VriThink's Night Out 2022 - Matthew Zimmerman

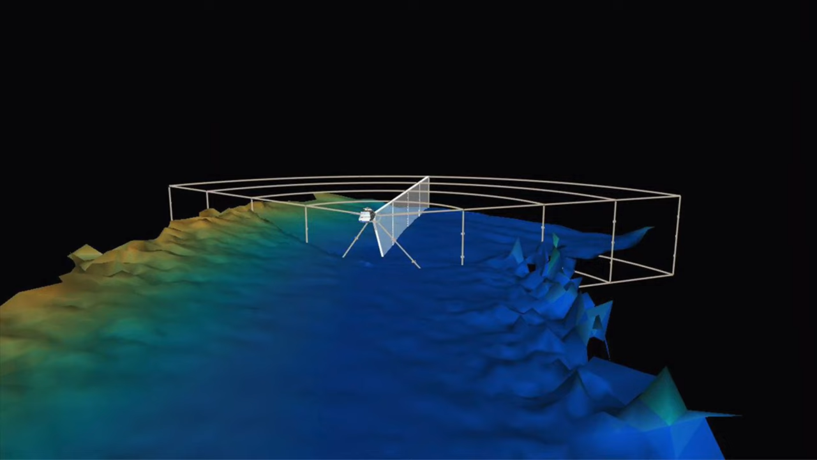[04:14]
much of the world's oceans are poorly mapped especially in the exclusive locations where so many yachts venture far sounder sonars provide a real-time